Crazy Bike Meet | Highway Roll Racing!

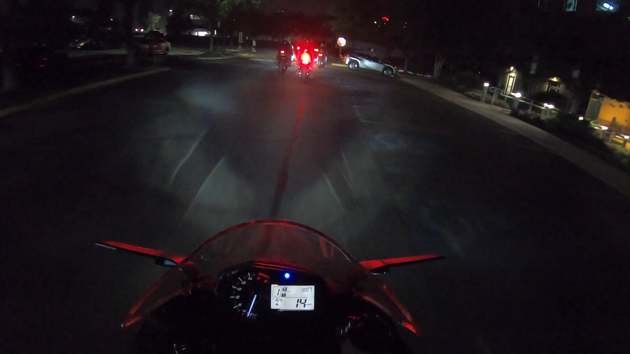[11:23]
Follow this group, see what they doing.
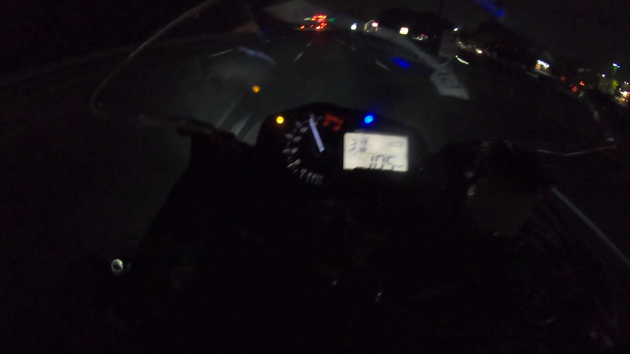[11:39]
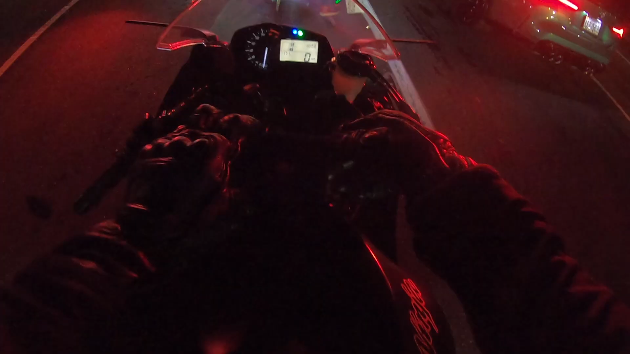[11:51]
Shit, we got an M4. Make sure I'm good. I was rushing to get out of here.
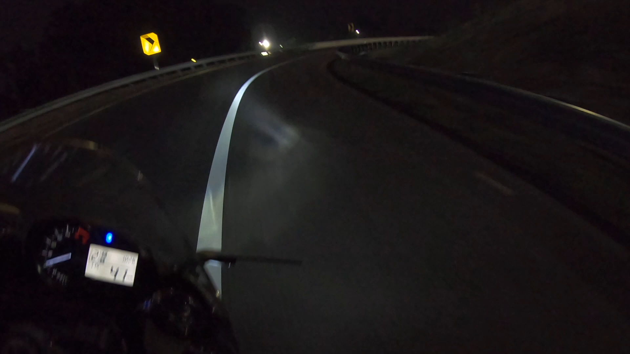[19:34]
Taking this turn for a while. Maybe always repaving this shit. Oh. What? It's a ship. Fix it open. That's what I say.